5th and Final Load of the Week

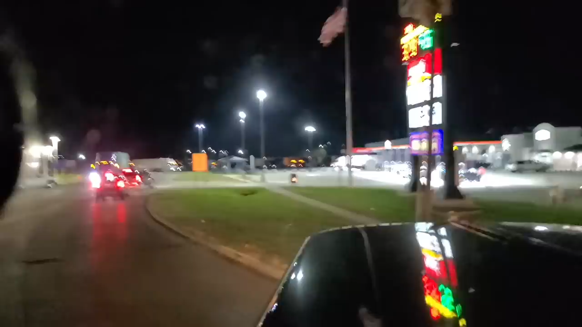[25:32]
There's a lot of options around here, though. I'm kind of digging that. I think I came in the wrong way here. Let's see if I can find some parking in here.
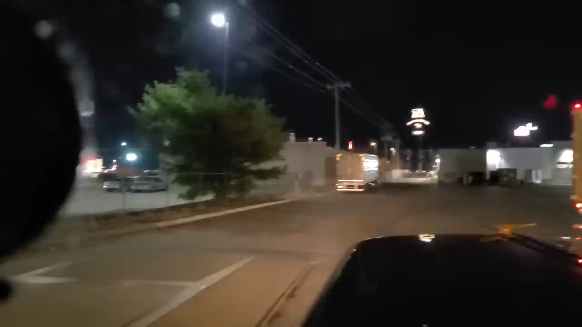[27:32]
I'll just say that. Sucky place to park. That would make me feel a little nervous.
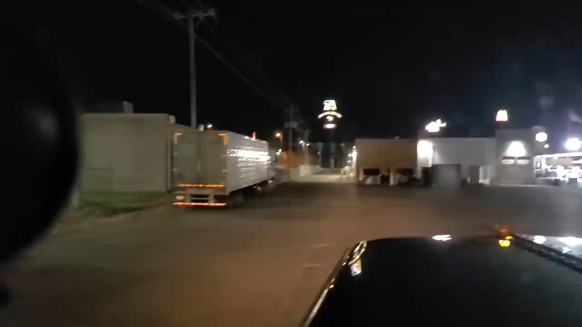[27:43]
Geez, by the time I park all the way back there in the back, though, at that reserved parking,